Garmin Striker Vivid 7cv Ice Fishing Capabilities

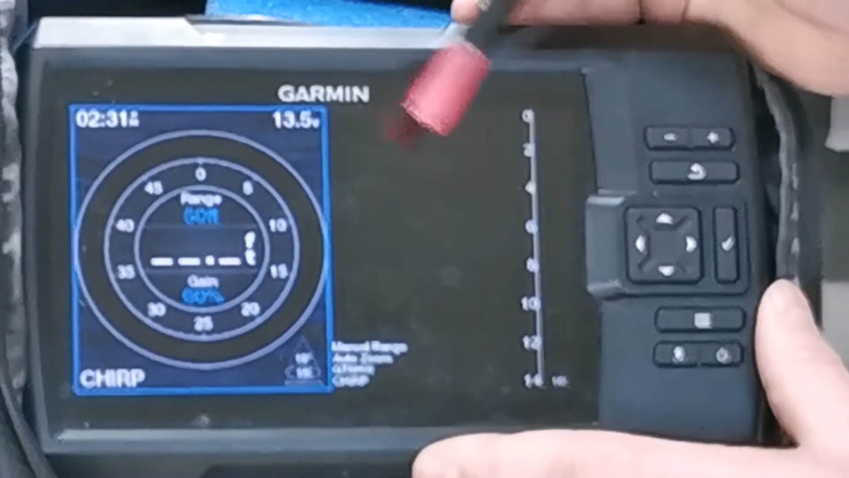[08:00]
but what I've been doing, and it seems to work quite well, come back down to settings,
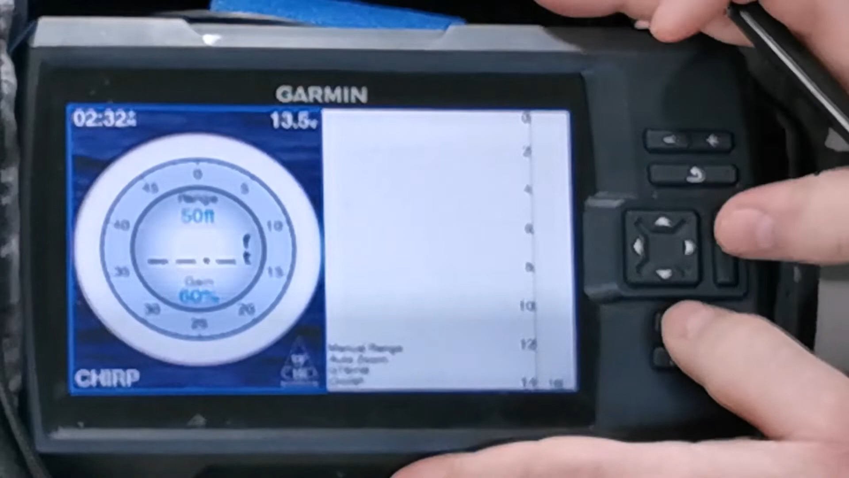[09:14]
So that one's at 60%, you know, it depends on where you want to be, all right? Let's go back up to the main screen, go back to the settings,
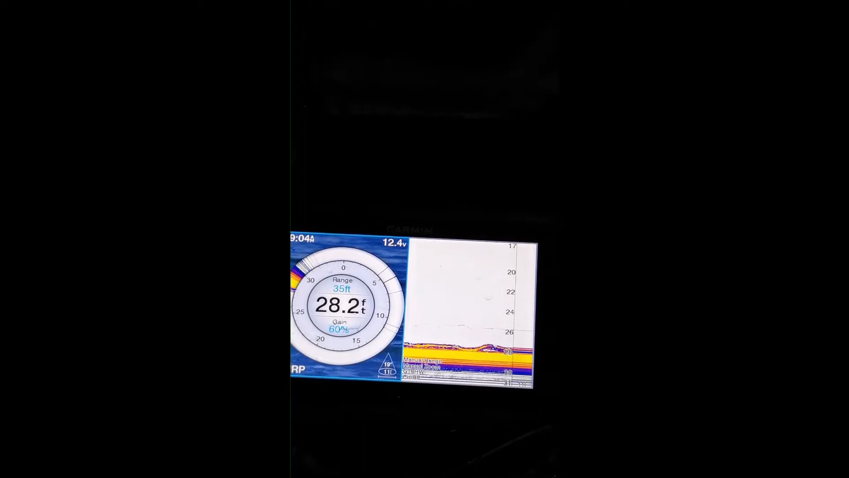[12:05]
On screen: depth 28.2 ft
You can see by the thick, heavy line. A good mark on the side there on the A-scope.
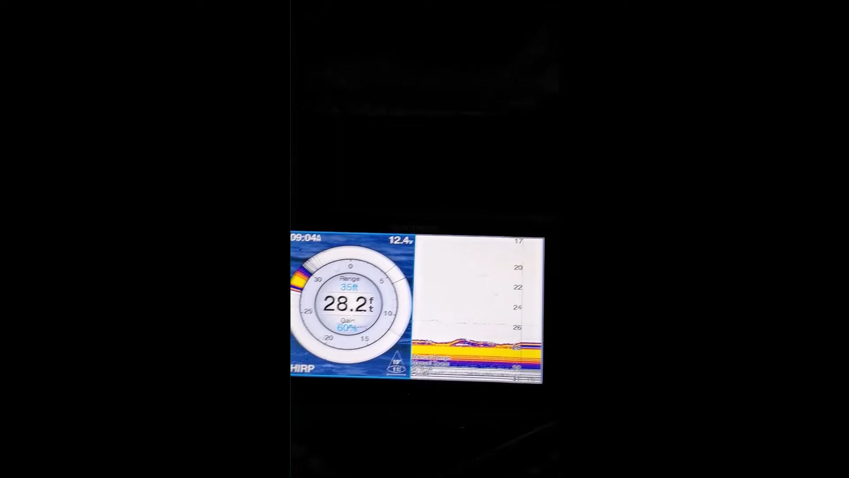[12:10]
On screen: depth 28.2 ft
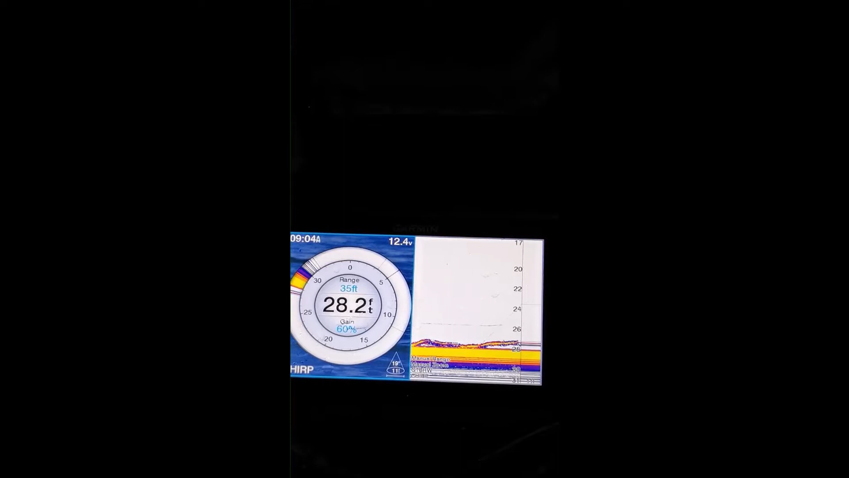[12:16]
There he is, there he is. He's on the rod.
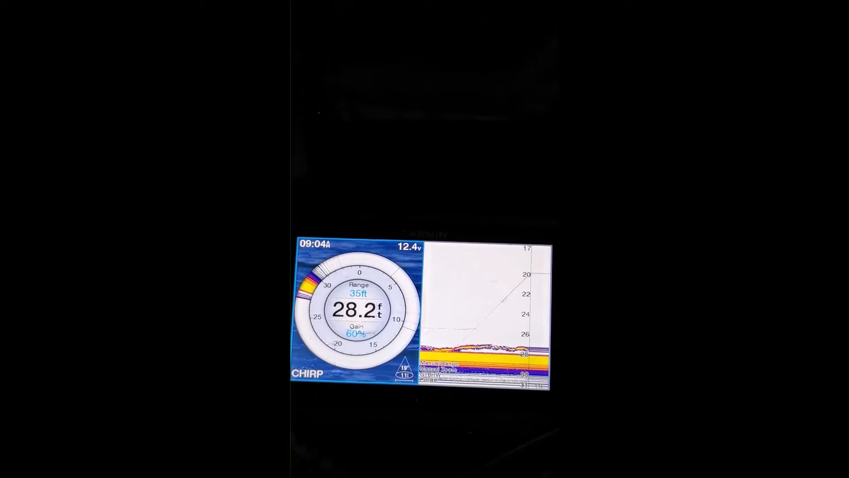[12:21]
On screen: depth 28.2 ft
He's on the bait. He's on the bait. Got him.
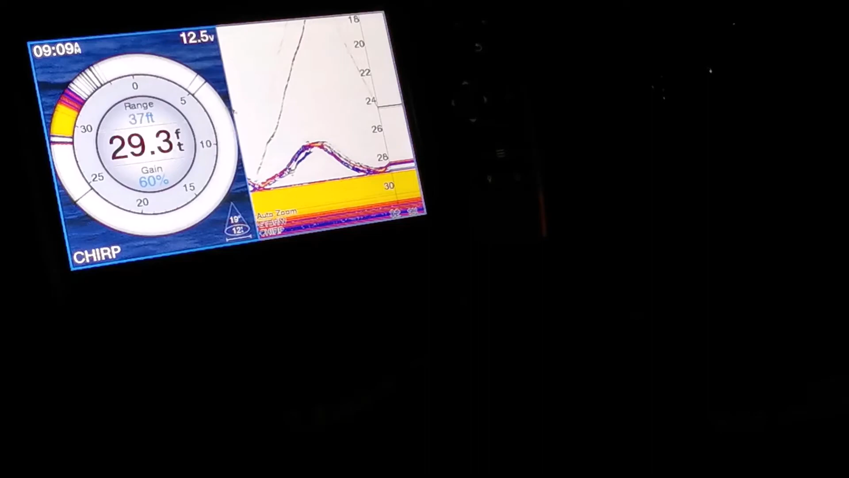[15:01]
On screen: depth 29.3 ft
Here he comes. He's coming up. He's going. No. He starts, but then he stops. He's taking another fall. Nope. They love it on the fall, too, just as much. Out and have a look because it was crazy.
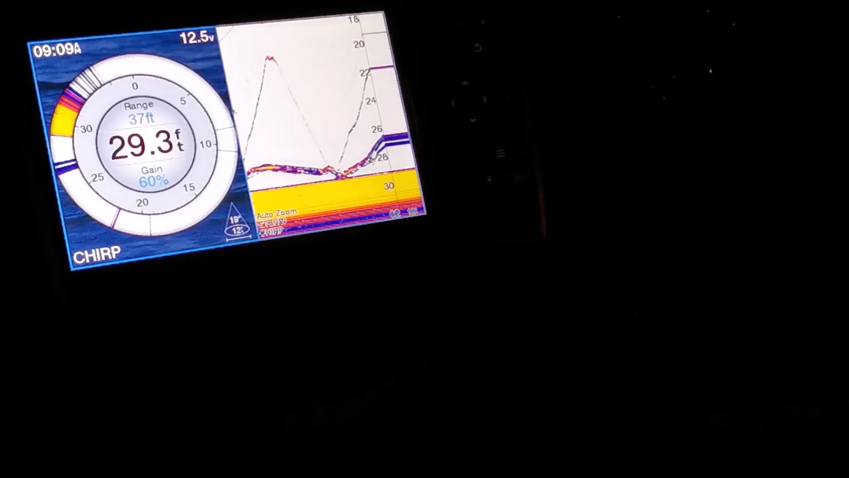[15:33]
On screen: depth 29.3 ft
Here he comes, he's coming up. He's going, no. He starts, but then he stops. He's taking another fall. Nope. They love it on the fall too, just as much.
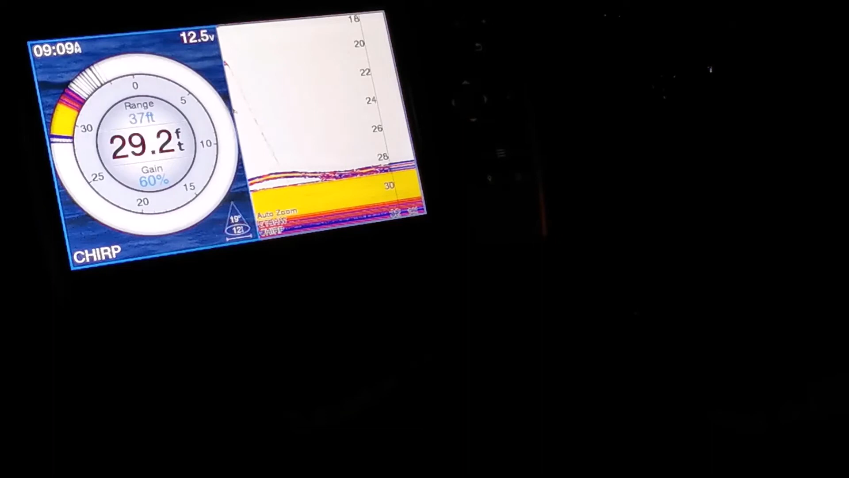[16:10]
On screen: depth 29.2 ft
Struck him.
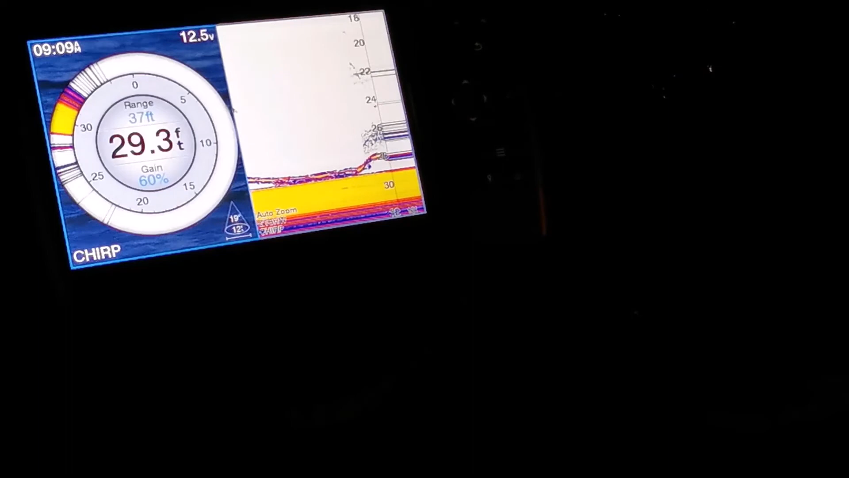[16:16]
On screen: depth 29.3 ft
He hit it. Oh, here he comes. He's back again. Here he comes. He's coming for it. Oh, he struck it. Missed him. Shit. He's going back down.
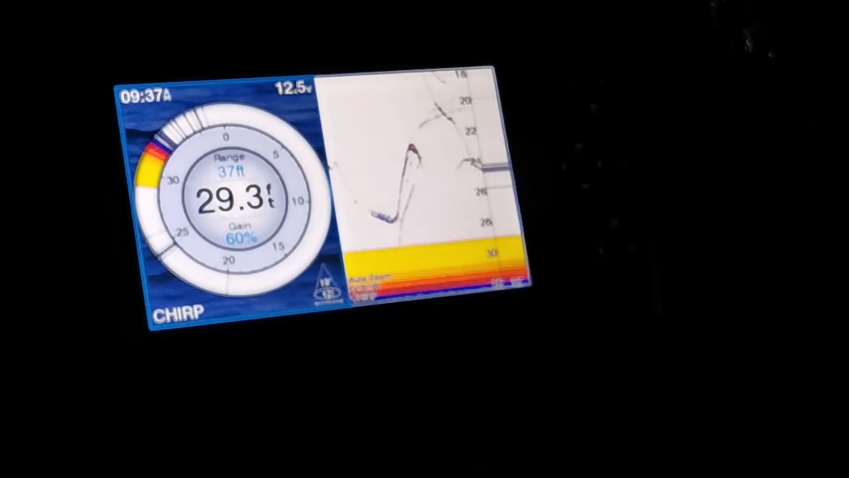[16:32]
Let's see if I can catch up though. Here he comes. He's coming again. No.
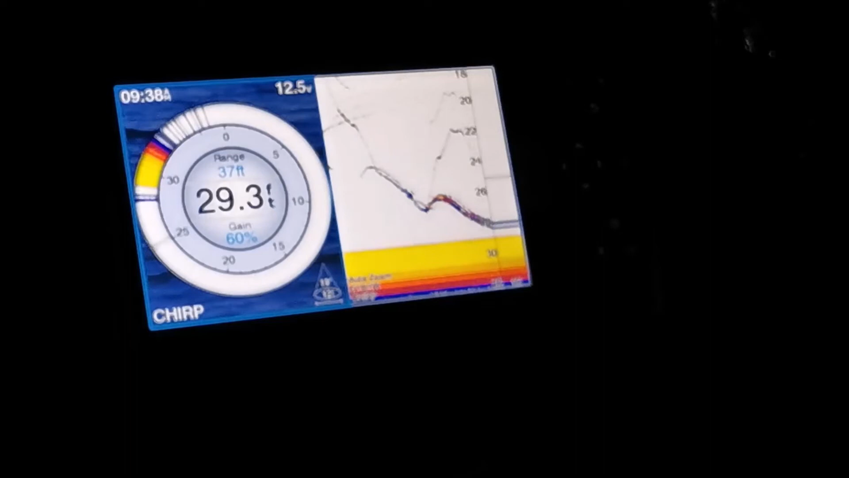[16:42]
Come on.
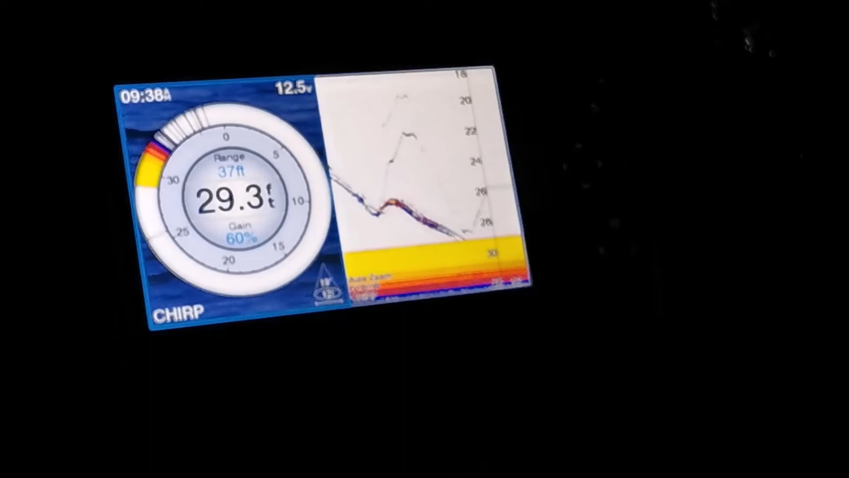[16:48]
Here he comes again. Okay, now, there's a drought, and he looks half decent.